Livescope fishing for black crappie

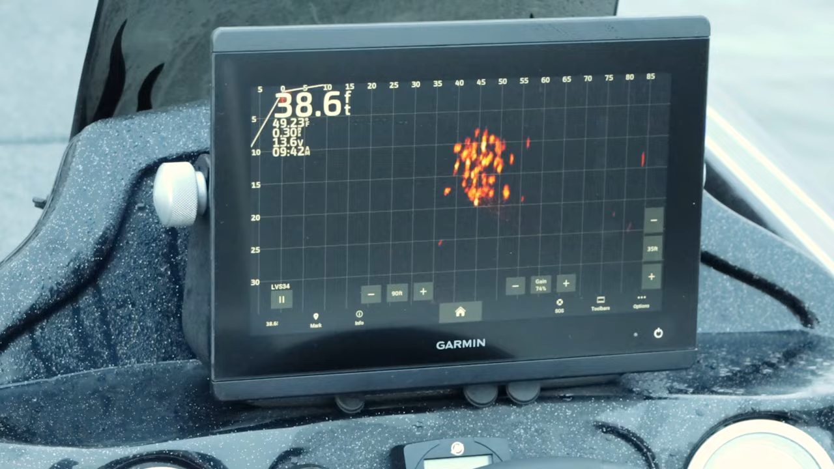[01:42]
On screen: depth 38.6 ft
They are out here. I don't know what they're chasing because I'm not seeing bait fish.
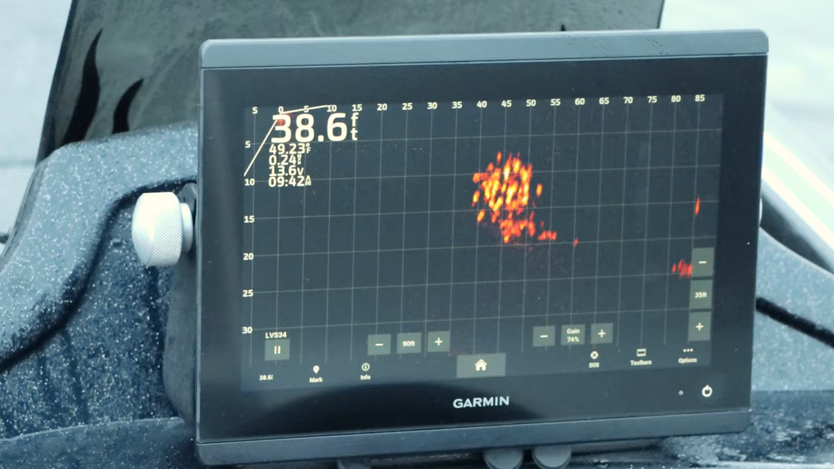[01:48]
On screen: depth 38.6 ft
They're just out here roaming. So that's what I'm trying to figure out is what it is that they're chasing so I can try to get a pattern on them.
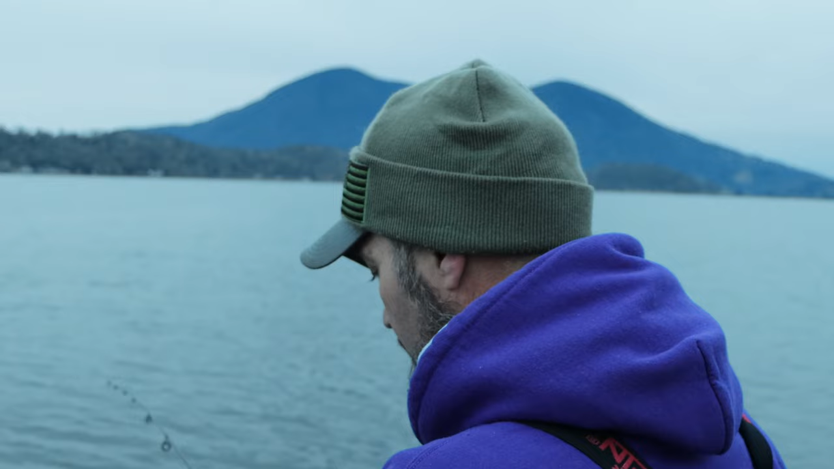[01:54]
See those just went straight to the bottom.
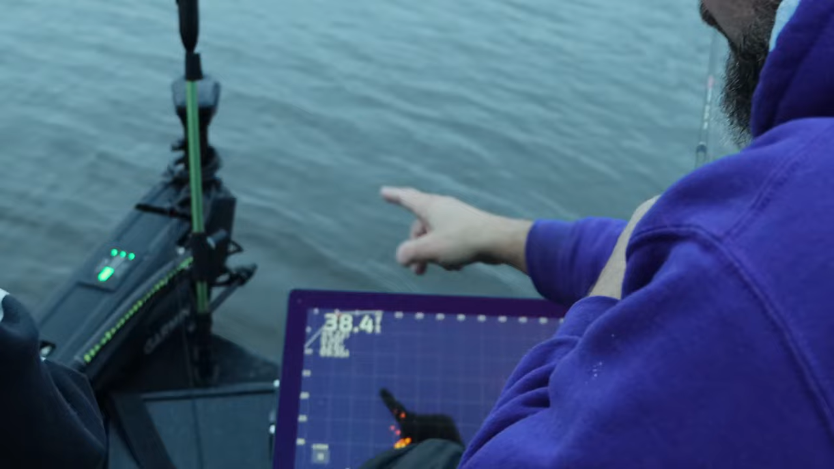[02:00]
I bumped that trolling motor. They heard it. Clear water. And now they're gone. We can drop a bait down there all we want and they're not going to pay no attention to us because now they're educated. Now they know we're here.
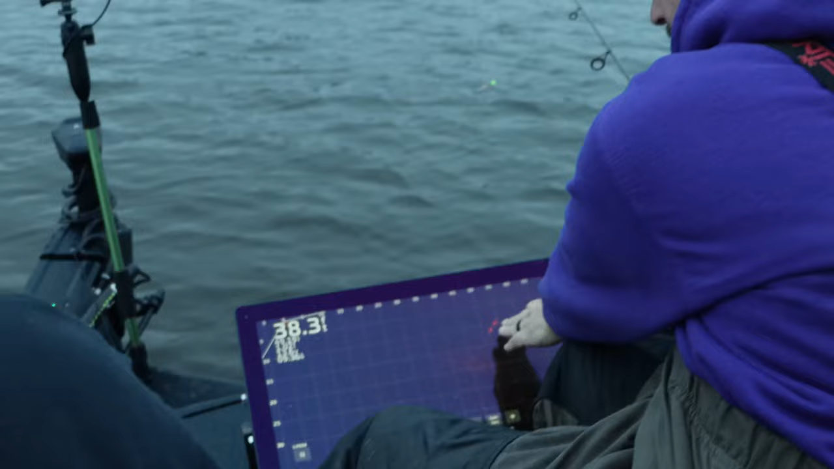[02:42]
They're swimming away and I know that they look real pixelated, kind of like a checkerboard. It's because their fins are straight in line with that transducer and all I'm catching is the head and the tail as they're swimming.
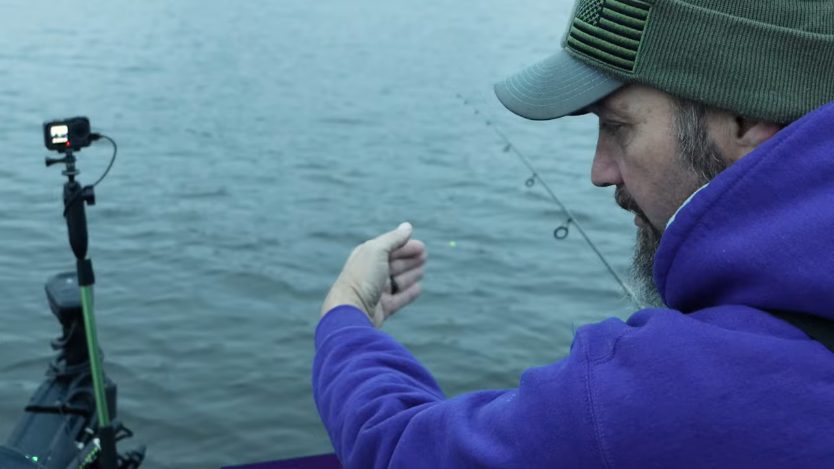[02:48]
That's why they look like that. So I'm going to have to throw my guts out to try to get out ahead of them to run the bait to you right on their head, Michael. If one of them will just turn and look at you.
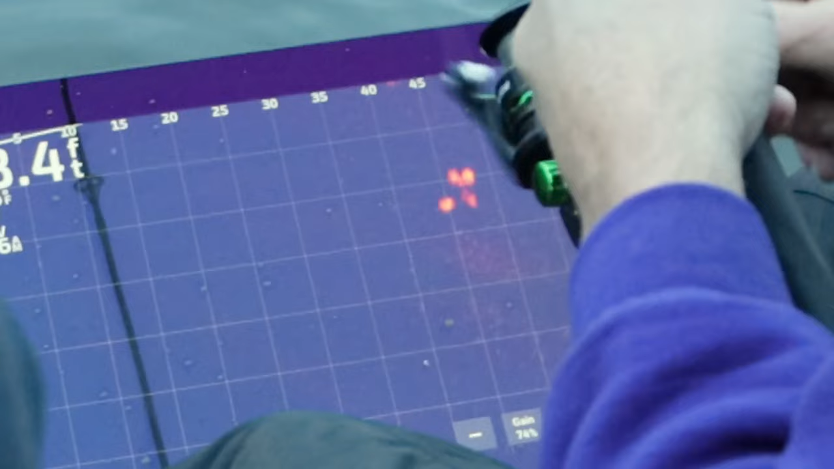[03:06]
I'm coming in front side there at 55 feet, right in line. I'd like to be up a little bit higher, but I can't reel it any faster.
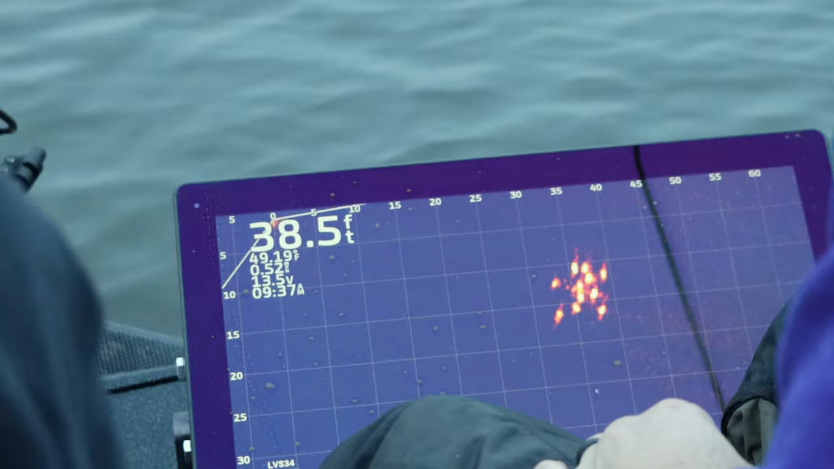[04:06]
On screen: depth 38.5 ft
He's still with you. He's doing that lazy, slow chase thing like a couple of the other ones did, but you got two of them now.
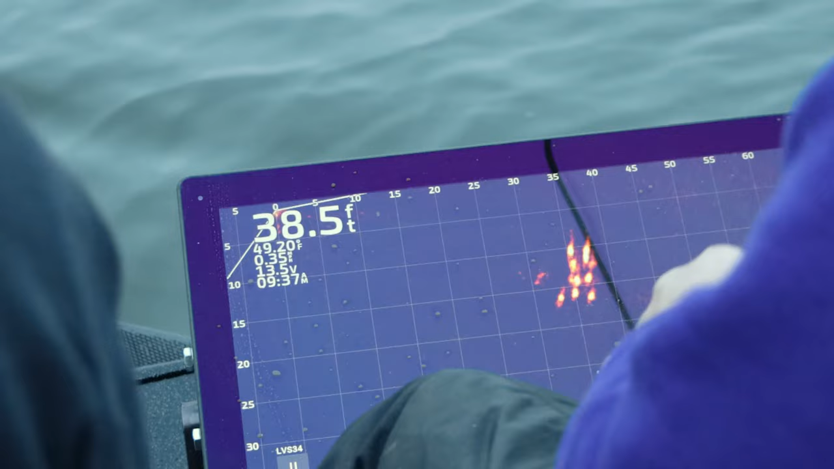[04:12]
On screen: depth 38.5 ft
They're backing off. They're backing off. I'm going to try to throw in them too.
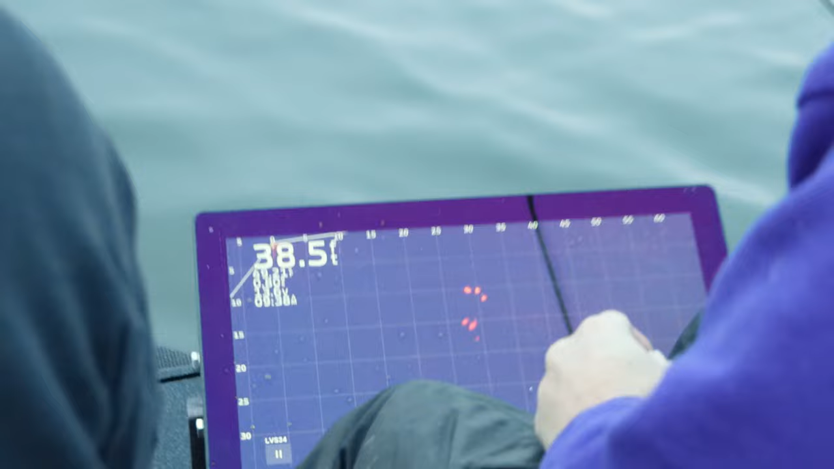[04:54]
These are trying to be Olympic track record kings too. 25 over here now.
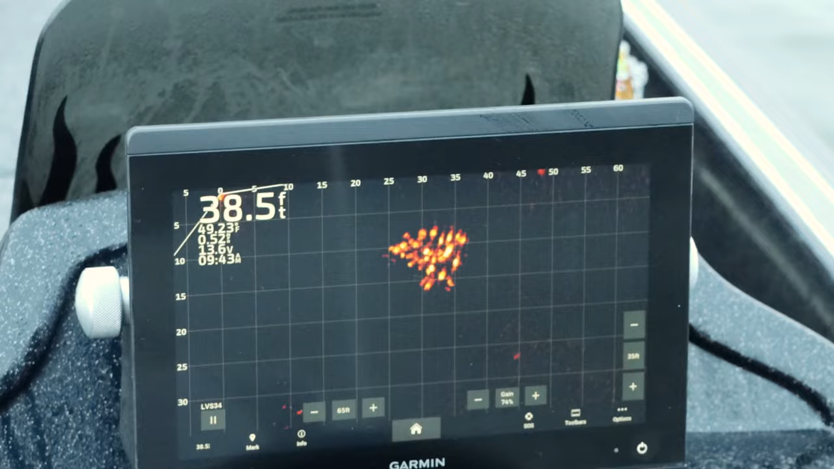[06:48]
On screen: depth 38.5 ft
Yeah. I'm coming right through the middle of them right now. I'm nothing.
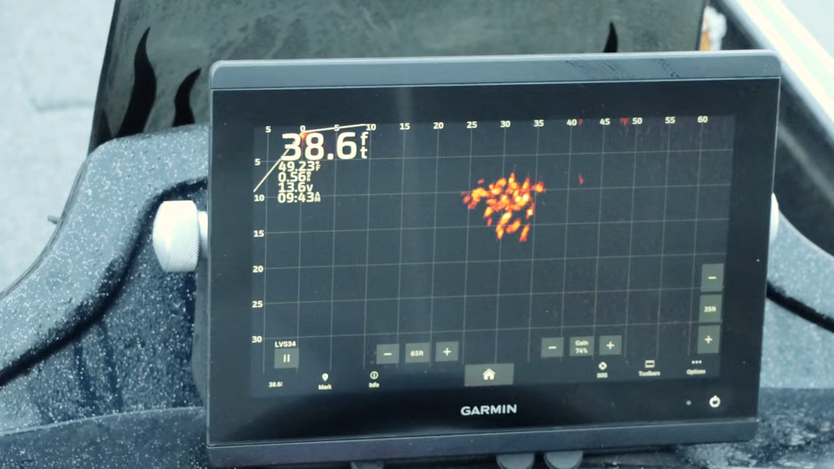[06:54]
On screen: depth 38.6 ft
There you are coming in on the backside. I got one chasing if you'll eat. Well, there comes three running at you.